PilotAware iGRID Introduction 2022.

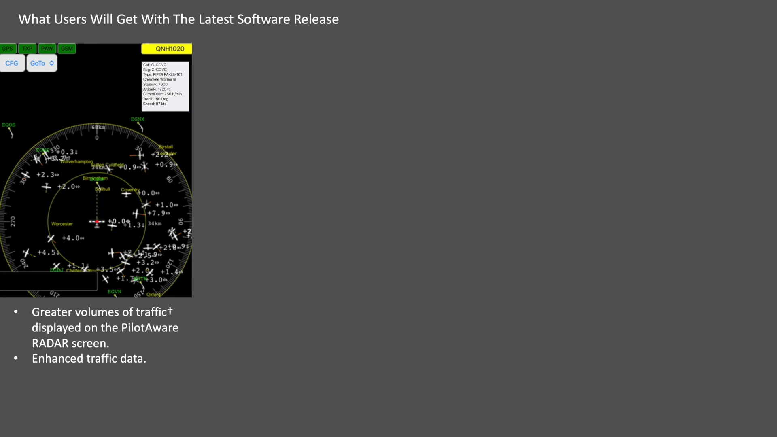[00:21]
You will also be able to select greater data on individual aircraft. With this release we are also able to introduce information services in flight. The first of these is an in-flight weather service in the form of a rain volume overlay on the radar screen. In addition we've added points of local interest, local airfield and enhanced metars all of which are individually selectable.
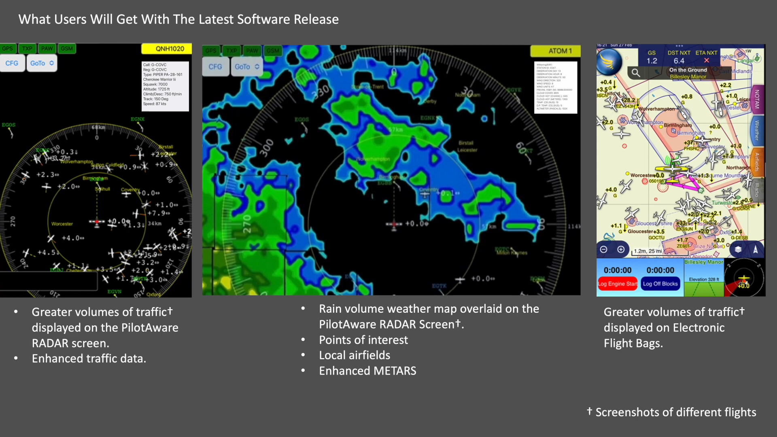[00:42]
Of course if you want to display the amazing amount of aircraft on your electronic flight bag or gas cockpit this is also possible.
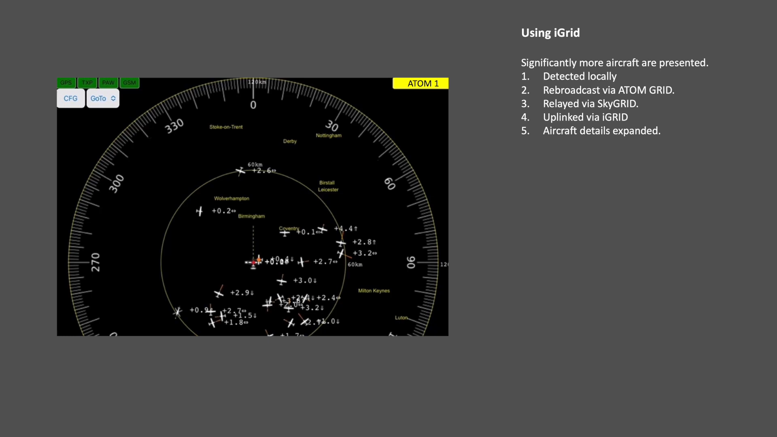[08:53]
After a short connection time, the traffic radar screen will blossom with a large amount of traffic. The closest traffic will be very low latency as it is derived directly or via the ATOM grid. All data is time stamped with the latest data being used at all times. If an individual aircraft is selected from the radar screen then additional aircraft details will be shown if required.
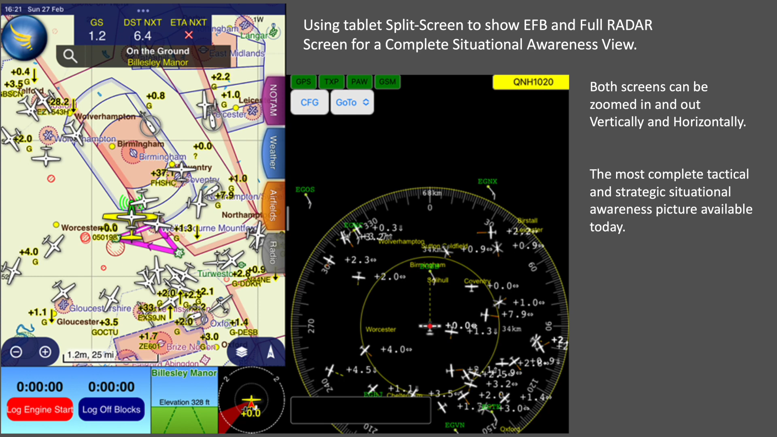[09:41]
This slide shot uses a smart tablet in split screen mode, showing the amount of traffic to be seen on each type of app. The screens can be zoomed in or out as individually required.